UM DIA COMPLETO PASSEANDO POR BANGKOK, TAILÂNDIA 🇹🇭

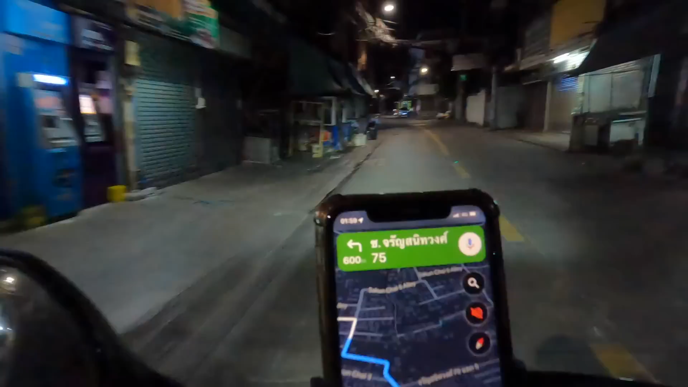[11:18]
Olha a hora que é. Olha a rua que a gente tá aqui.
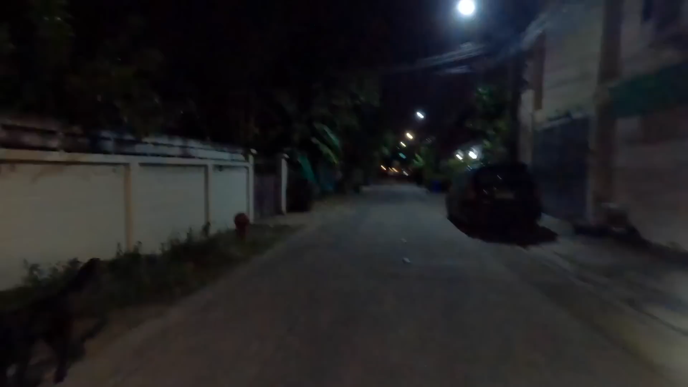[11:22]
Olha o tanto de cachorro de rua nessa rua.
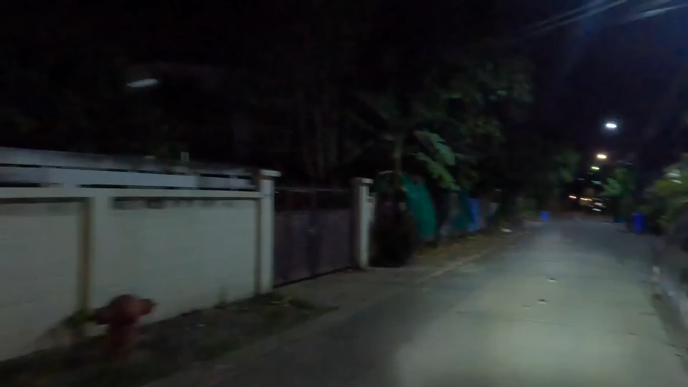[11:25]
O pessoal pergunta se aqui é perigoso, se não é, se é um lugar seguro.
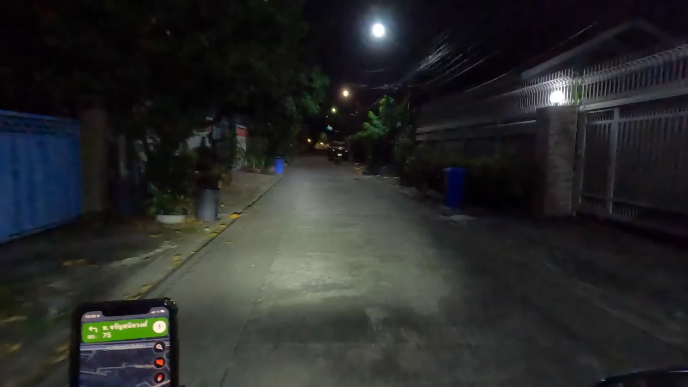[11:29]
A gente tá nas ruasinhas bem de dentro, né? Um pouco movimentada. E aqui é um lugar seguro, assim. Não precisa se preocupar com assalto, roubo, violência, assim, de forma geral, né?